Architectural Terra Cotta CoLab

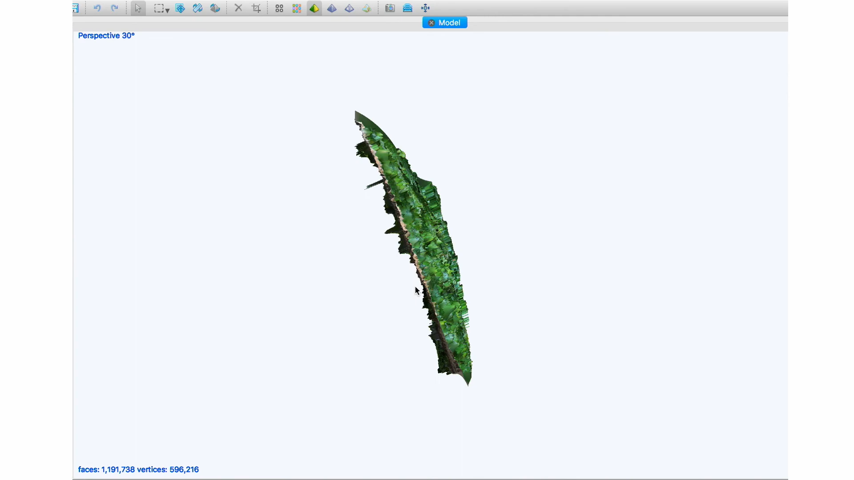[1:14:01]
a 3D scan that was generated by taking a lot of photographs of this, this site. And still learning how to use this software, um, there were some glitches from, from the way I set it,
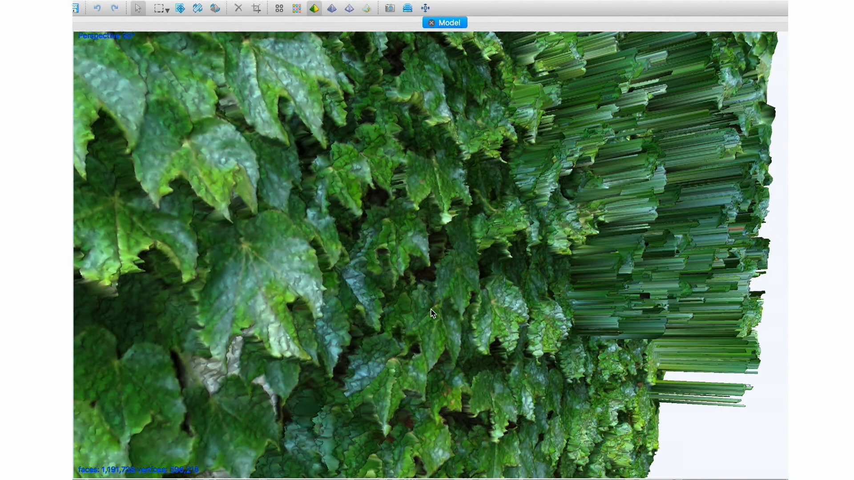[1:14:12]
but also from the movement of the
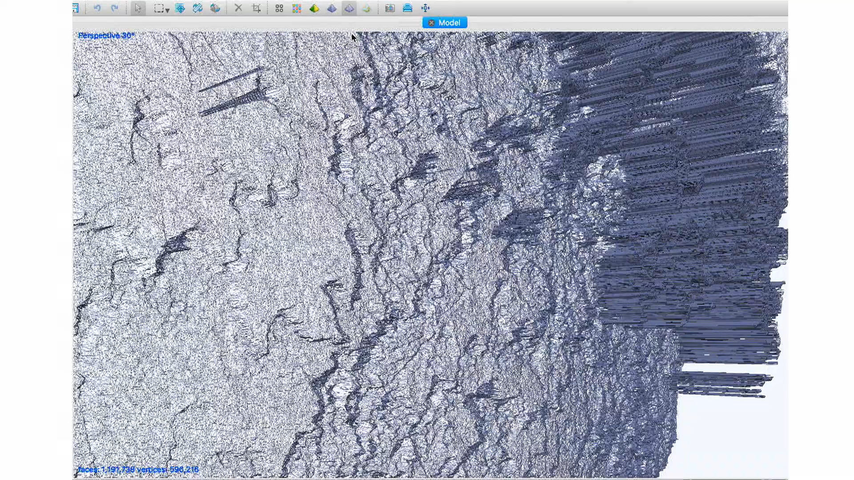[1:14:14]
leaves and the software not being able to necessarily capture that movement.
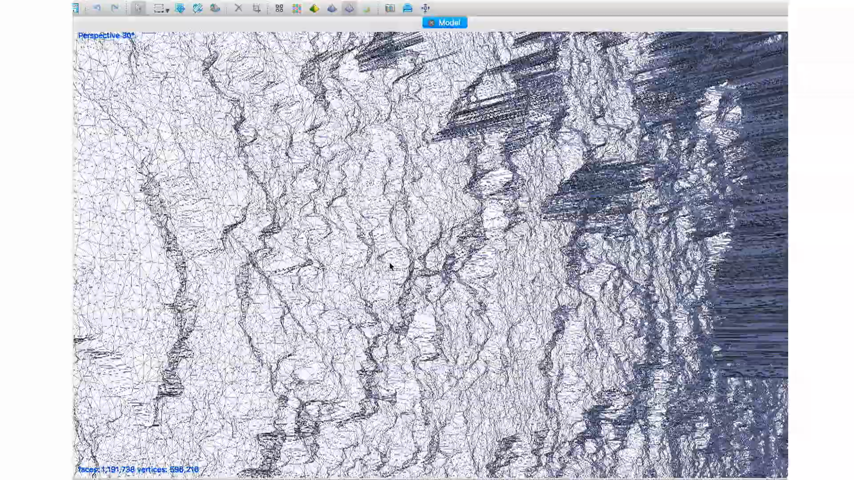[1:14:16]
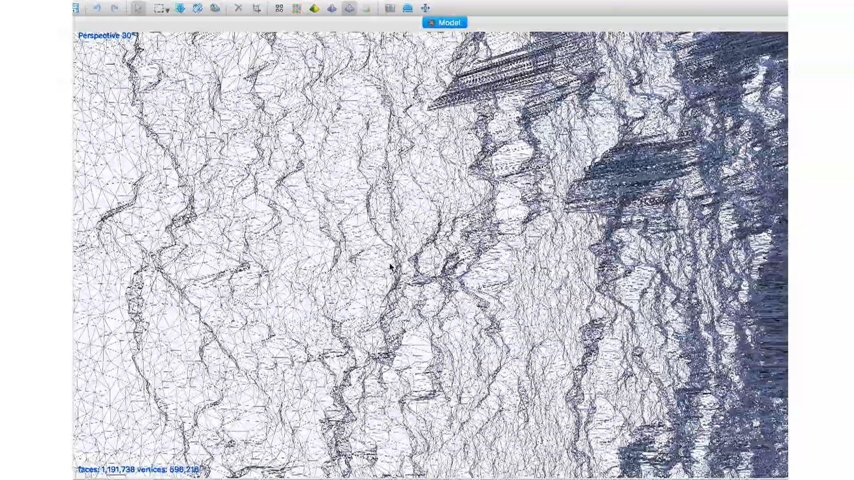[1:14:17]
And I really loved the way in which it translated this site into an image.
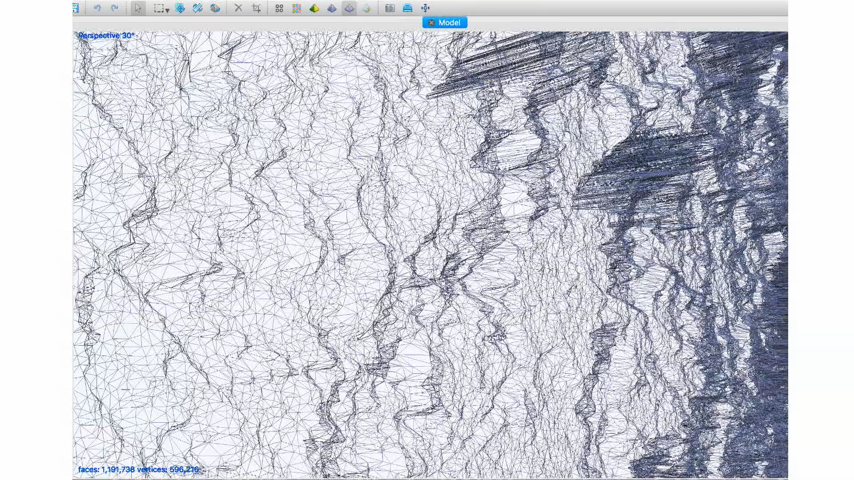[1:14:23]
And so that 3D scan then became a texture which I could then wrap in Rhino.
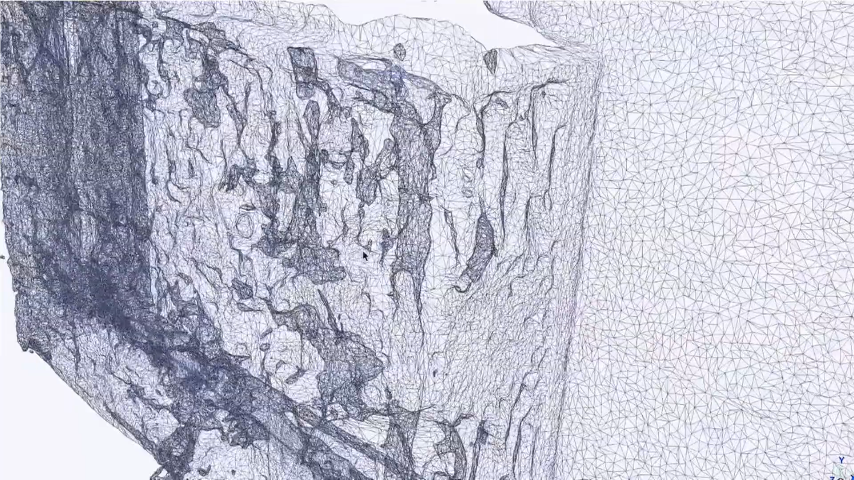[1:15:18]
So once I've stitched together all those photographs, it's become this 3D model and then a mesh.
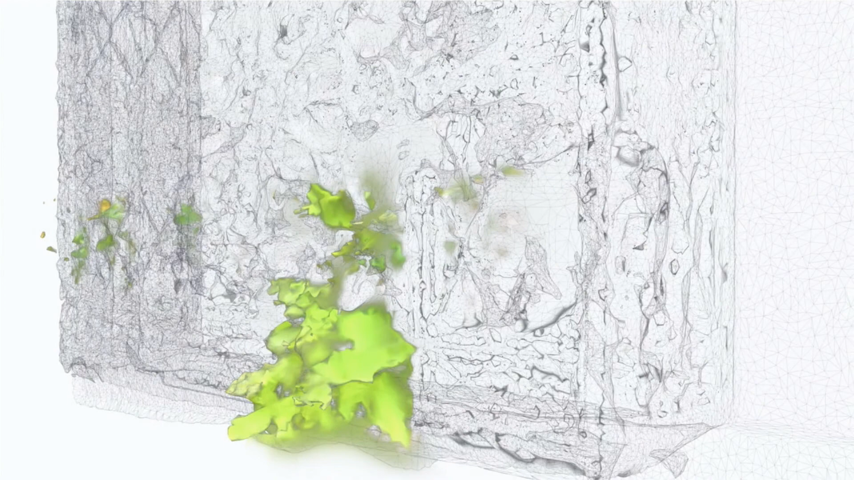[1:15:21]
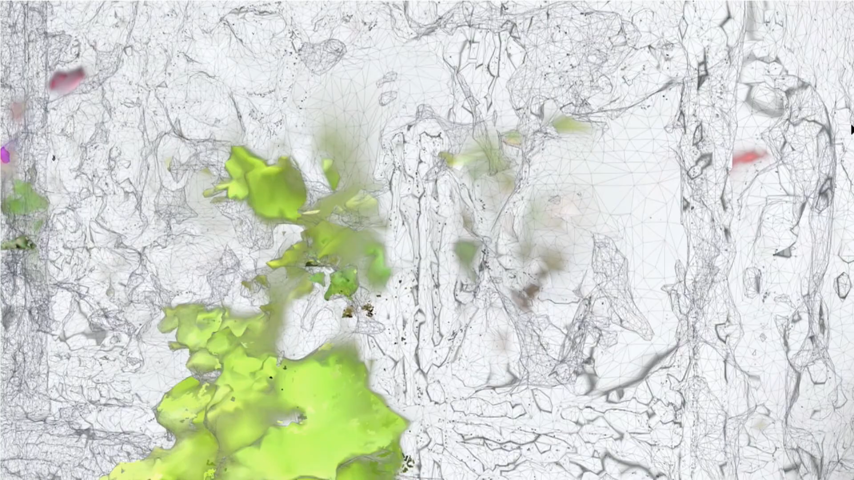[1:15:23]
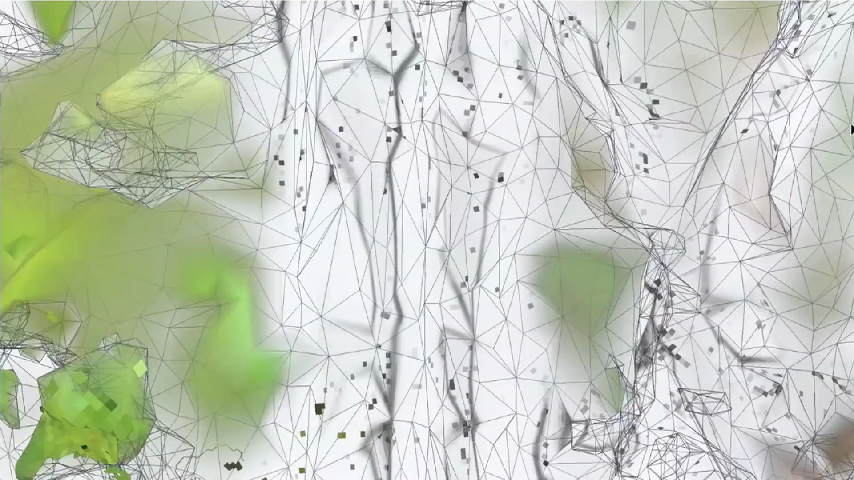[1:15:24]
And I use the color information from that 3D scan in Photoshop and essentially am removing information.